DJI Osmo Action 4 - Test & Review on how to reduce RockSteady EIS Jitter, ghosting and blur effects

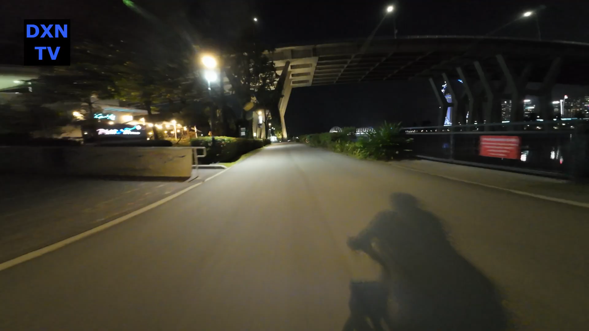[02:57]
but this time, only limiting ourselves to 3 seconds exposure.
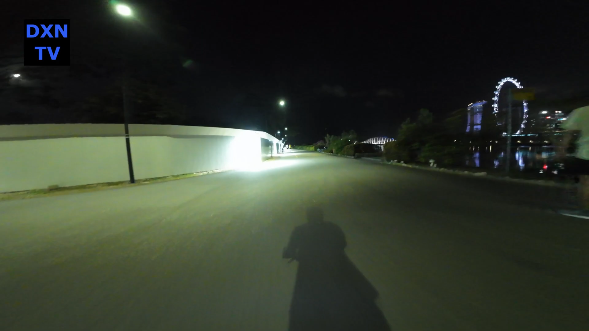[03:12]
From this test, we think we are quite happy at the results of shooting with
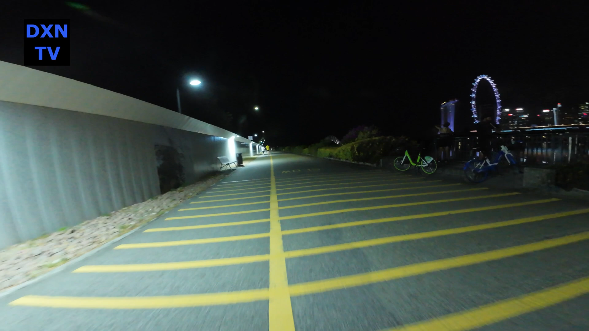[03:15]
custom sharpness set to minus 2 for low-light situations.
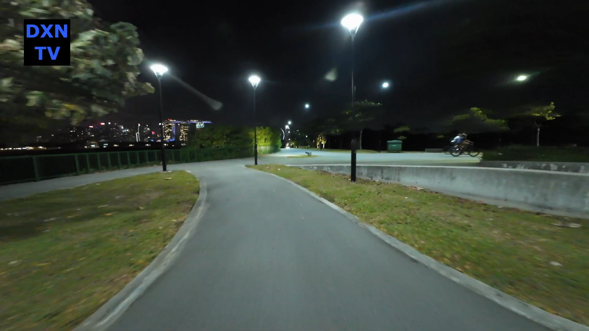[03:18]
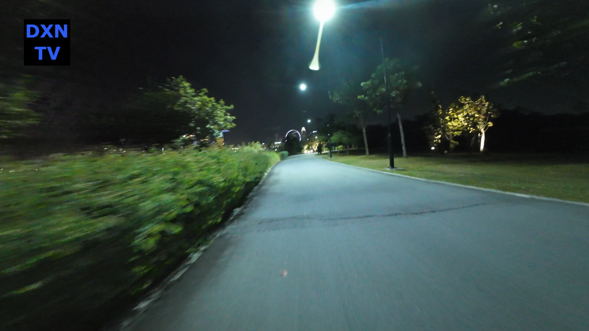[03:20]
The amount of blurring and jitter is much reduced, much more controlled and subtle.
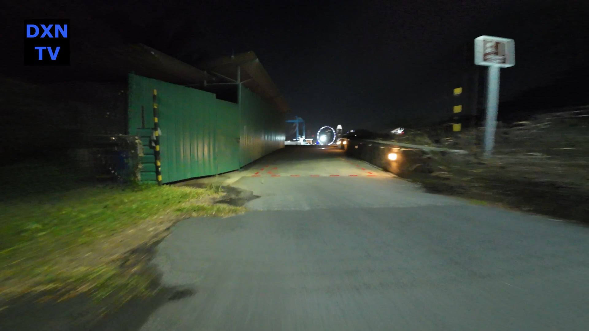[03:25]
Even if a jitter happens due to a quick bump on the road,